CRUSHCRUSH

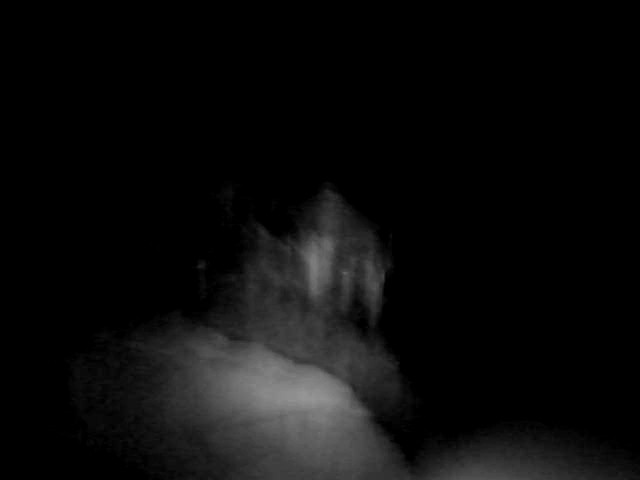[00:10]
Woo! There's street light. Alright, ready, ready, here we come. Do hust.
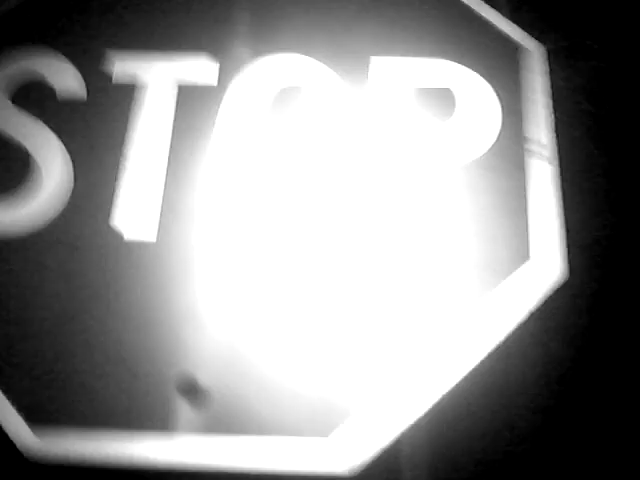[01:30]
There's a stop sign in front of Sam's house. Stop, stop, stop. Be sure to stop when you are driving. Be sure to stop.
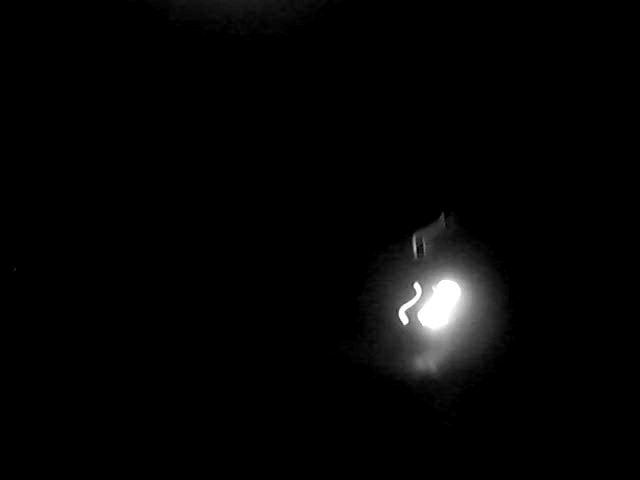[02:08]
Watch me to stay up. There goes the car. Whoa.
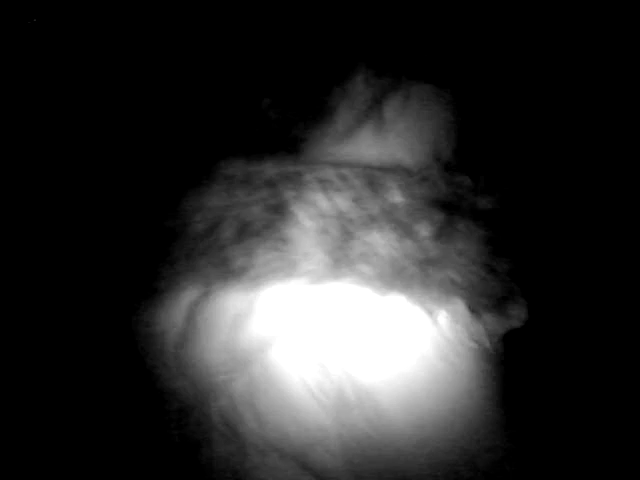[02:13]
Pipe. Alright, I'm scared to go back here because there's dog shit. I got a light. Oh, okay.
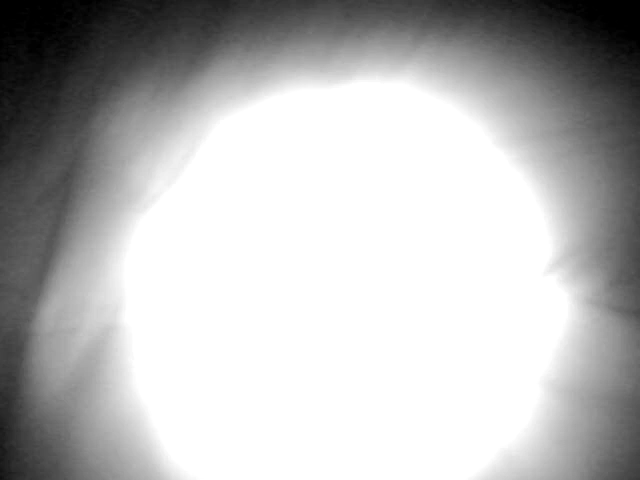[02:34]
Up the stairs. Find a secret cave. A secret cave.